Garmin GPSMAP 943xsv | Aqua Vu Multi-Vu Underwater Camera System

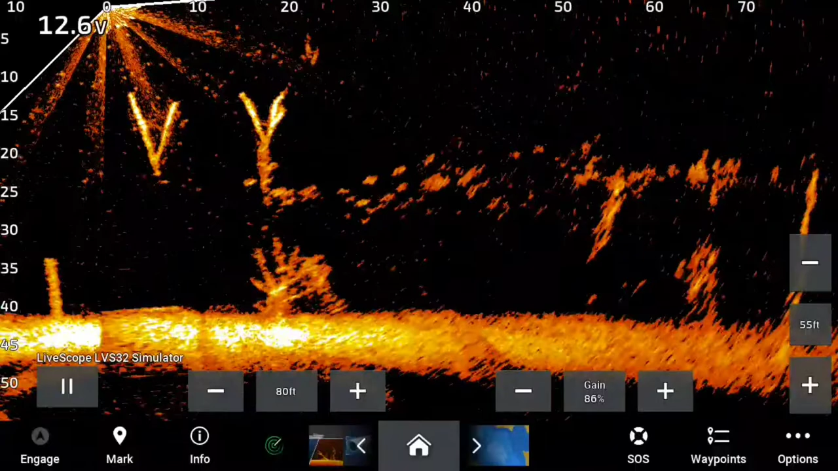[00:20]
So as you guys know, I am running the 943XSV GPS map unit. So I am going to show you guys another feature today that I recently discovered. It's going to be a game changer for ice fishing and open water as well. LiveScope is a great tool to have.
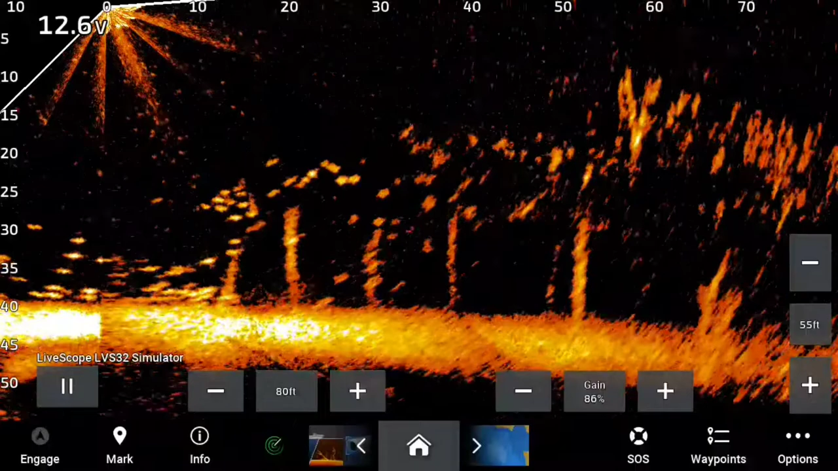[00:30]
And what I'm going to show you guys is another great tool to have while you're ice fishing or open water. So, normal LiveScope screen. I'm going to go to my pin.
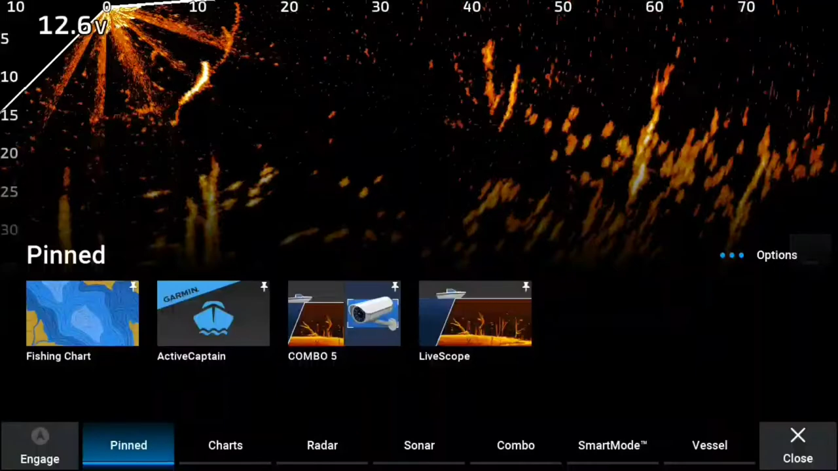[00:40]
On the screen, Combo 5. The icons you see on the left side, there's LiveScope. On the right side, there's a camera. So, it splits my screen up. Right side, there's just a sample there.
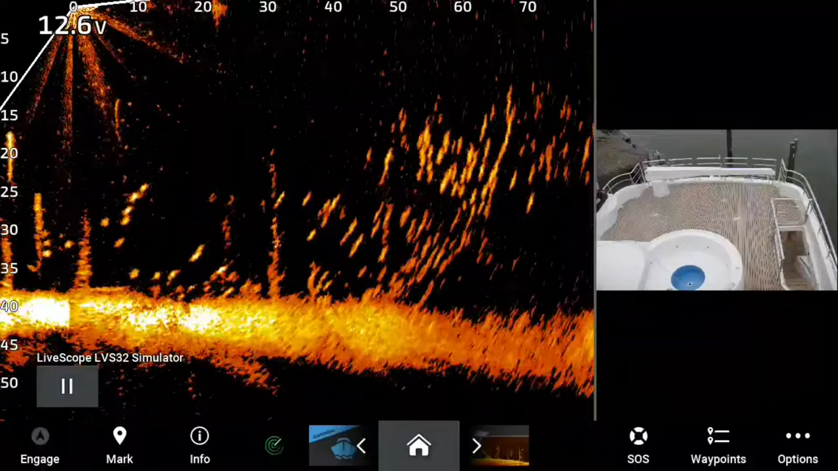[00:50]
A sample picture. On the left side, I have my LiveScope.
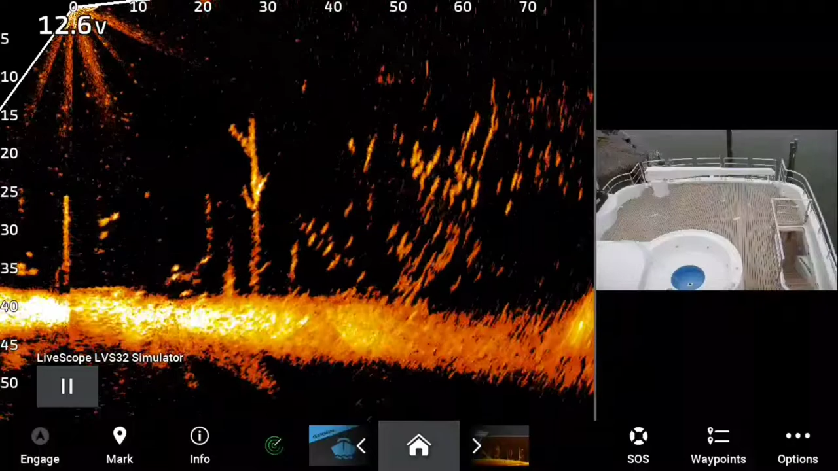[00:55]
I'm going to turn on my device. Give it a couple of seconds. It should power up. And there you go. So you guys can see me on my brand new AquaView multi-view camera.
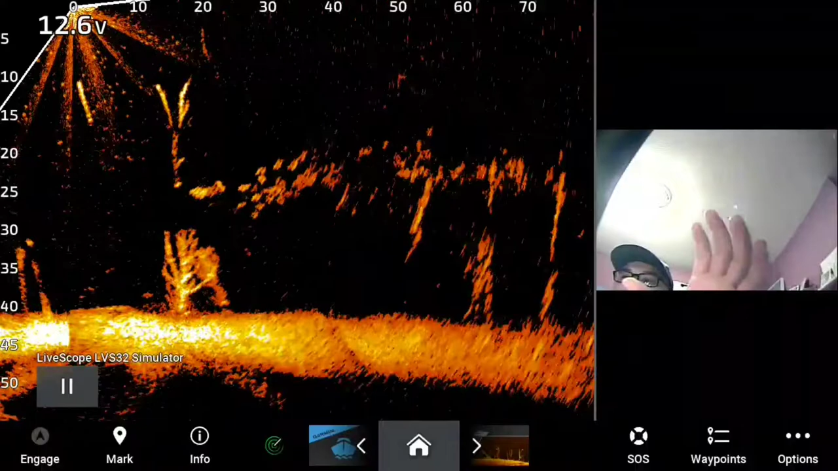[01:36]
So, that adapter, then I just plug them in, and then my chart plotter recognizes that a camera is hooked up to it. And then I just set it up, and then here you go. Got a split screen, got a camera on the right side, got LiveScope on the left side. And there are menus for both.
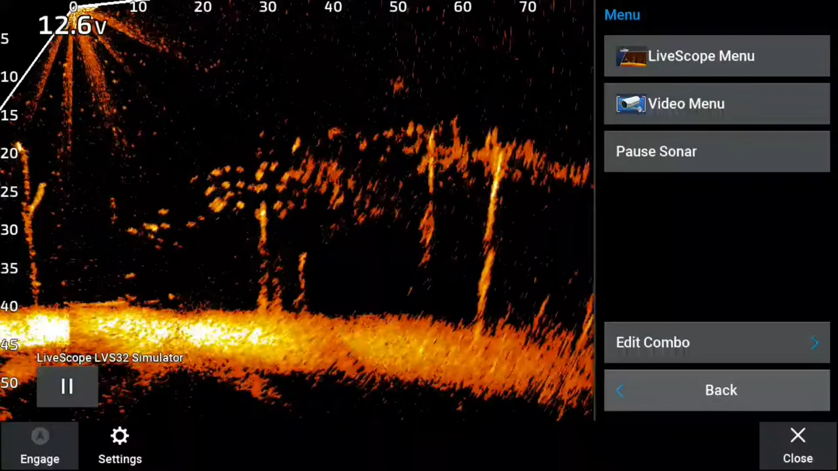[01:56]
So, you still got the traditional LiveScope menu. Video menu, you know, it opens it up kind of big.
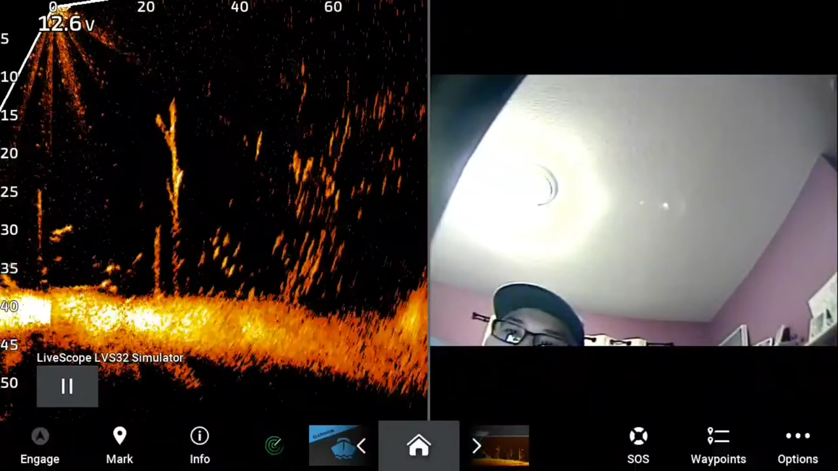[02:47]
LiveScope on the left side. They're both identical in size.
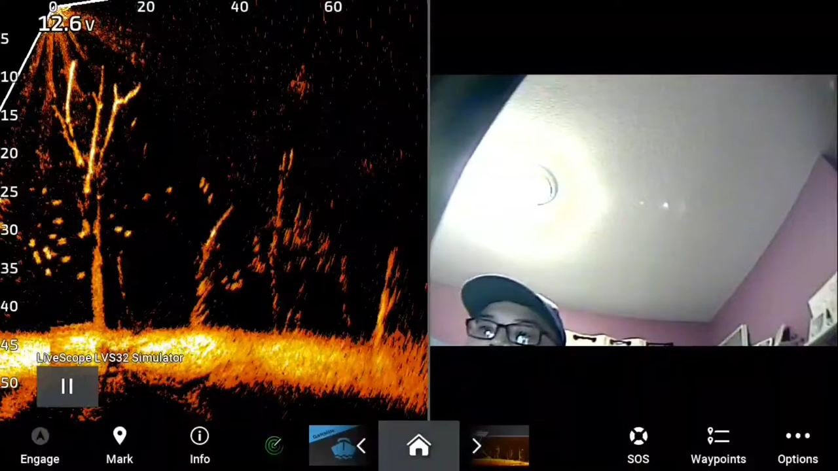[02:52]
But what I'm going to do, honestly, is I'm just going to keep the AquaView kind of small. More for a visual thing. And then I'm going to keep my LiveScope a lot bigger.
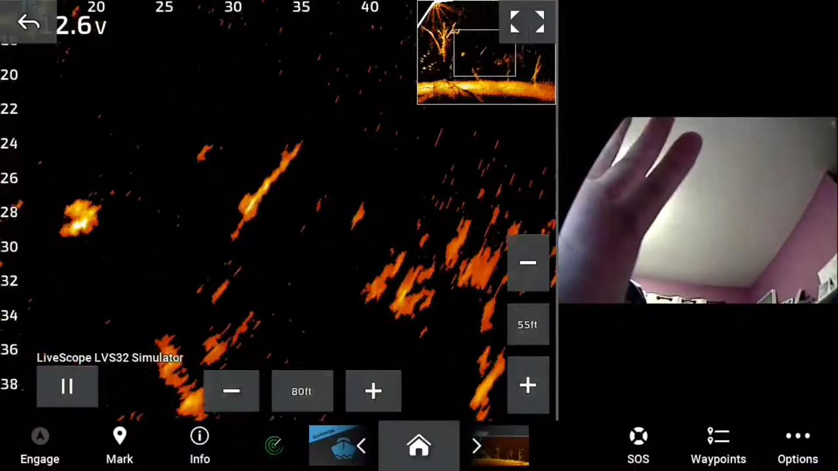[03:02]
Of course, you know, I still got my four distance.
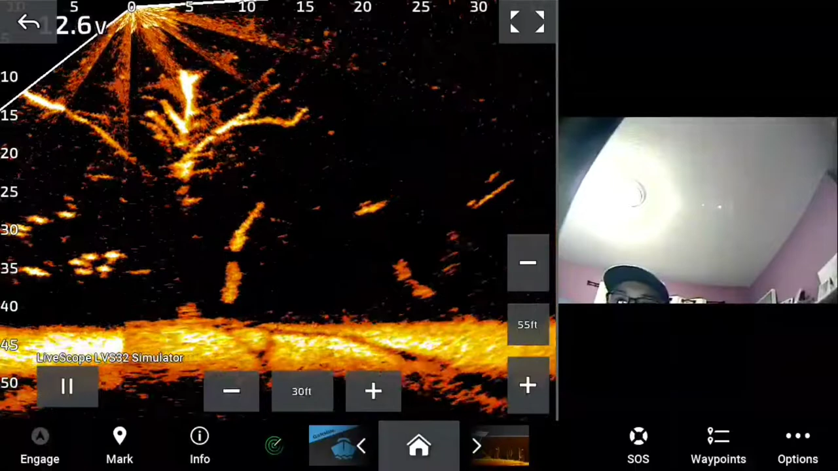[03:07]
I don't think it's going to affect me that much. I can still zoom in. All I really need to do is just see my jig come down. Like I said, I just recently discovered this.
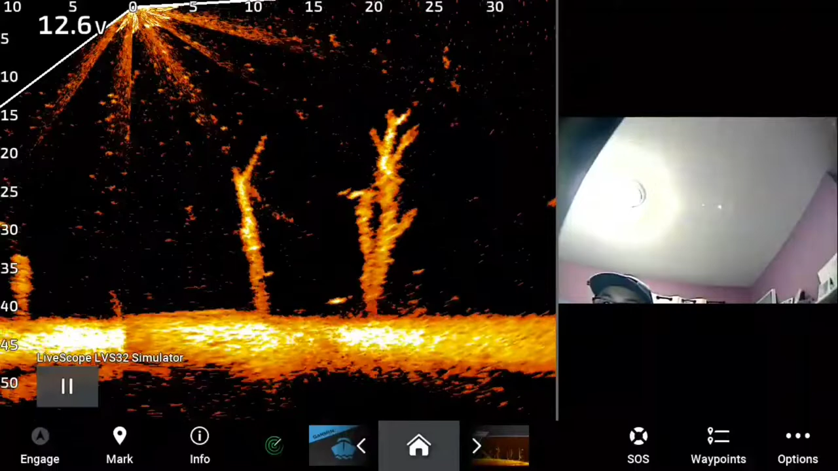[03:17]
So, if you guys have any questions at all about how to hook up a camera to the GPS map unit,